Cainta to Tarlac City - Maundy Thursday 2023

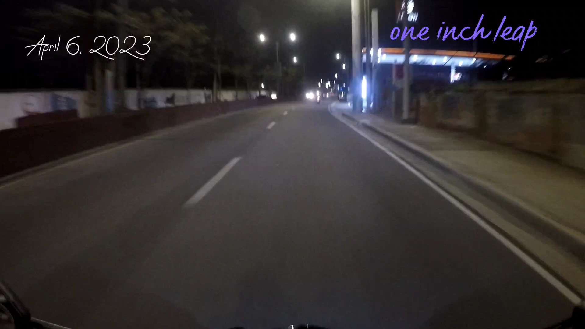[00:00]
ride tayo the Tarlac ngayon. Actually, papunta akong Nueva Ecija.
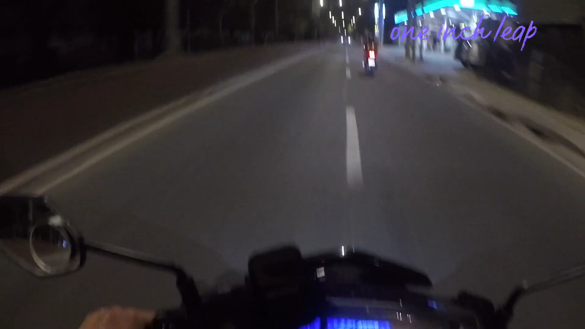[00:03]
Maraming time kasi Holy Week na nga.
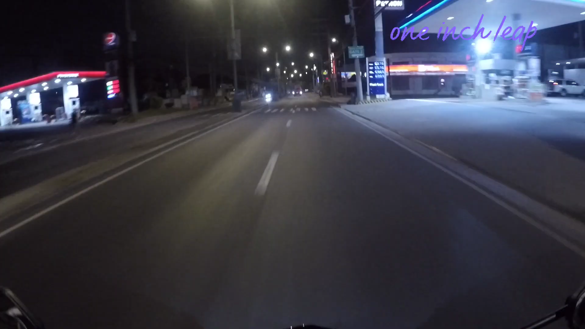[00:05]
Medyo madilim pa noong paalis ng kainta. Let's go.
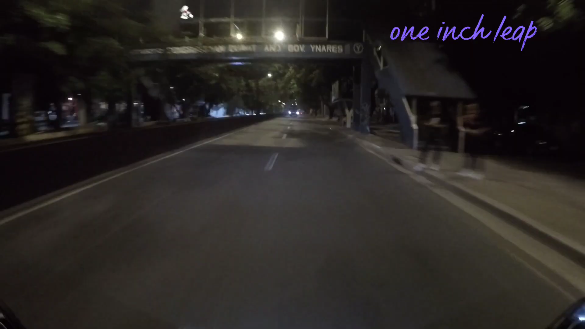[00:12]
Maluwag pa ang mga daan dito sa kainta. Hope na magtuloy-tuloy ito.
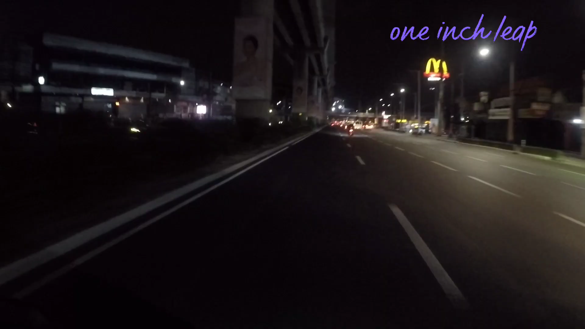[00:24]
Marcos Highway at papuntang Marikina. Hyperlapse muna natin para mabilis. Masarap magbiyahe ng madaling araw kasi malamig at konti lang kasabay sa daan. I hope walang aberya.
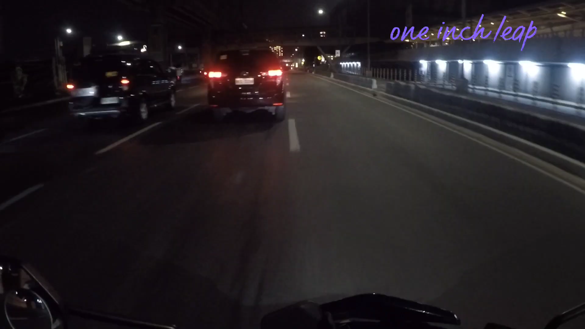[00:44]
Kondito naman itong motor natin kaya confident sa biyahe today. Yes, Monday, Thursday na yung expect na wala masyadong kasabay, I hope.
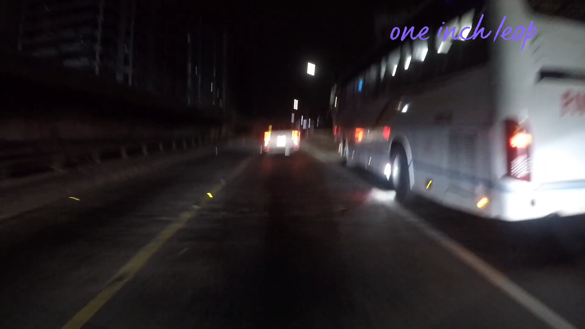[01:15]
This is EDSA na mga tol, so far mabilis pero ang biyahe natin.
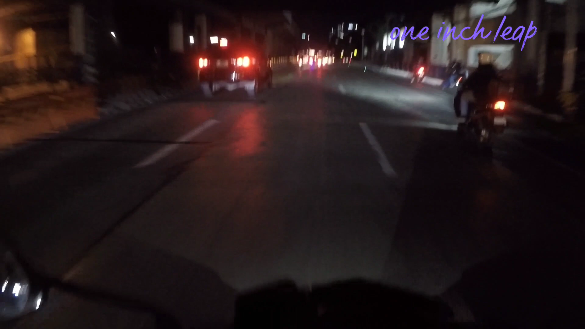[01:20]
Wow, may nakikita na akong mga riders na kasabay ko, motorcycle riders to be specific. Mukhang balak ng lahat ng riders ngayon ang maglakbay.
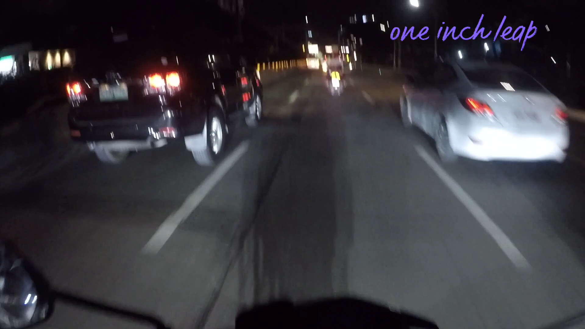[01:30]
Wala nga naman pasok sa trabaho, it is a time to chill na naman para sa karamihan.
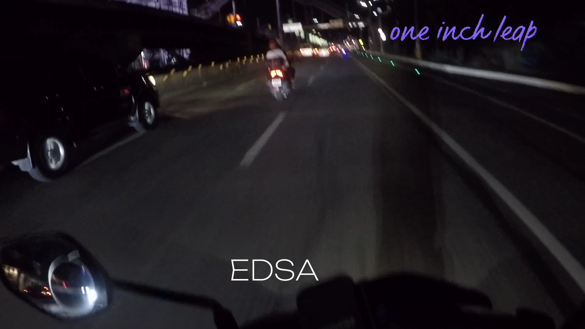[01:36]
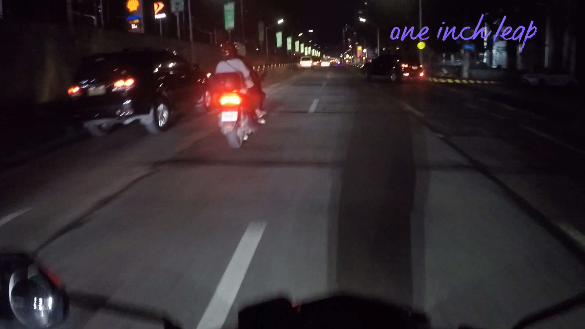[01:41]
SM North EDSA na ako dito, mostly motorcycle riders ang nakakasabay ko.
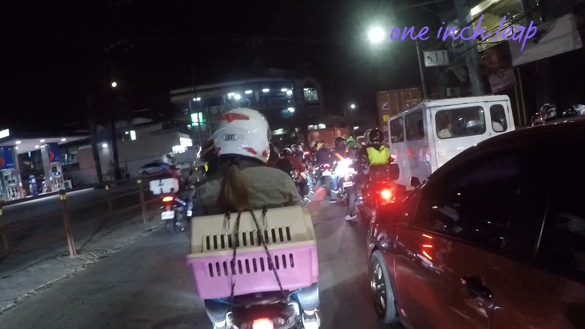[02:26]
Kahit madilim pa ay traffic na sa Bulacan, riders everywhere na, kalumpit at apalit ay mabagal talaga ang traffic, asahan na yan, ginagawa kasi ang daanan.